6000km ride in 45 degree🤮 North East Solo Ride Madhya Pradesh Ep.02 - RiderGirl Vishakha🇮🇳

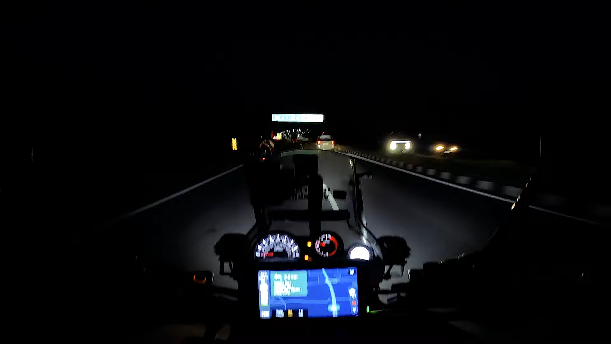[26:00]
भाई उज्जैन बताओ, उज्जैन यहाँ पर है, उज्जैन स्ट्रेट सरल सरल ओनली 13 किलोमीटर है। जैसे किलोमीटर कम हो रहे ना मेरे को खुशी उतनी ज्यादा हो रही है।
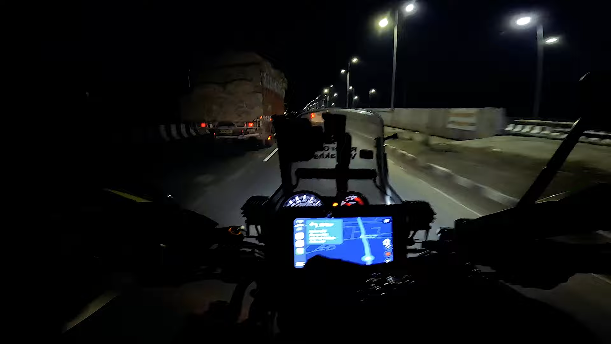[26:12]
वाओ यहाँ पर तो स्ट्रीट लाइट्स भी है। अब यहाँ से सारे होटल्स शुरू हो रहे हैं, होटल राजसागर, बड़े बड़े होटल शुरू हो रहे हैं। अब मैं देख रही हूँ कि जितना मंदिर के पास जाकर
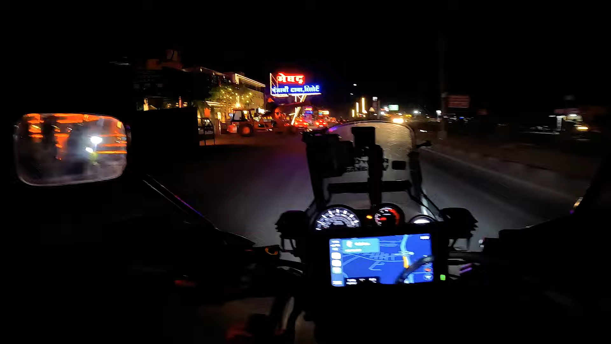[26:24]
होटल बुक करे वो सही रहेगा, भाई कुछ ज्यादा ही बड़े बड़े महंगे,
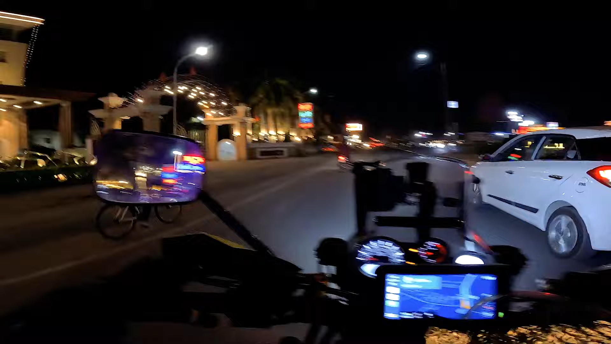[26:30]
आई थिंक नॉट सो पॉकेट फ्रेंडली जब तुम सिर्फ राइड पे जा रहे हो इतने लंबी वाली।
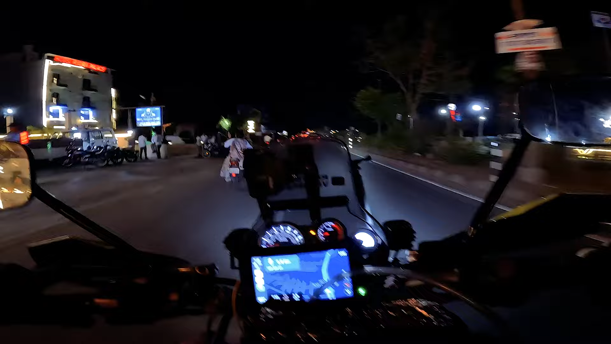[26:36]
एक ही दिन में 3-4 दिन का स्टे का पैसा उड़ा दो यही पे, ना ना ना ना डॉट हैपनिंग। अपन जाएंगे थोड़ा सा अंदर मतलब मंदिर के पास और वहां पर ही देखेंगे कौन सी होटल है।
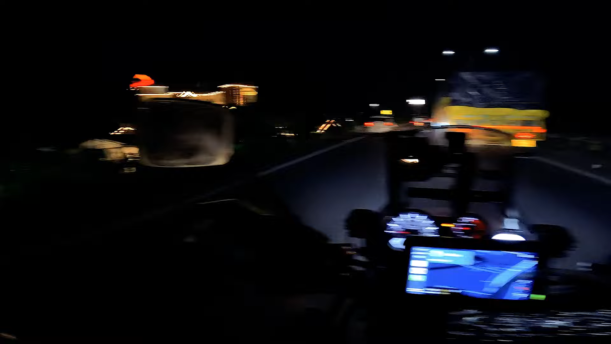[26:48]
यहाँ पर लेफ्ट में त्रिवेणी घाट है और उज्जैन मंदिर आ गए।
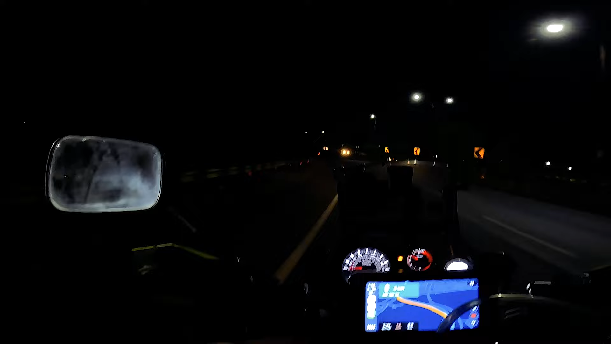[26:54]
महाकाल की नगरी में आपका स्वागत है स्क्वाड, एक्साइटेड। ओ वाओ सामने देखो
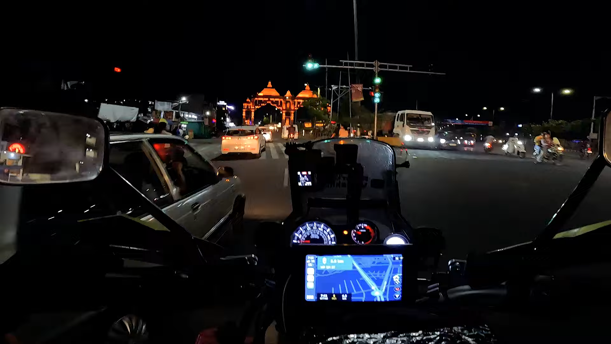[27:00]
इतना सुंदर एंड इतना बड़ा गेट है, आहा महामृत्युंजय द्वार, नाइस। ये मैं मंदिर के और भी नजदीक आ गई हूँ, मार्केट वाला एरिया शुरू हो गया है यहाँ से।
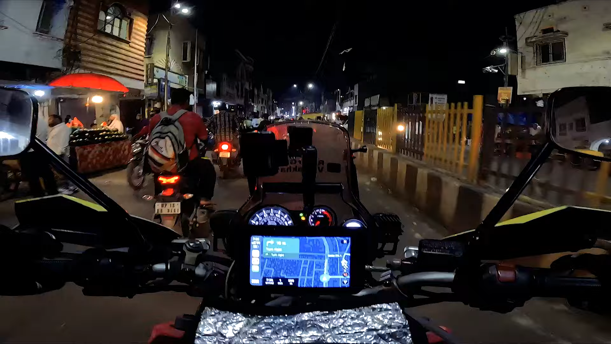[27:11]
अब मैं ले रही हूँ यहाँ से राइट, एक होटल ढूंढ के निकाल रहा है, चलेंगे वहां पर अंदर। ओ माय गॉड यहाँ पर पार्किंग का लफड़े लग रहे हैं मेरे को। जगह पे पहुंच के देखते क्या है, अलग ही रौनक क्या मंदिर के 9-10 किलोमीटर से। लोकेशन कुछ और ही बता रहा है, कॉल करते हैं इनको। मंदिर कहाँ पर है?